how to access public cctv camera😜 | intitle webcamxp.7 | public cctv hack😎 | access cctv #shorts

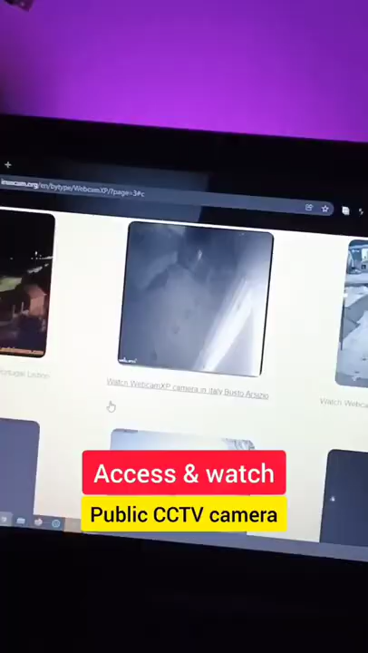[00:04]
And here you can access and watch public CCTV cameras. So this one is a door camera of an home. For more crazy hacks, follow Technical Sapien.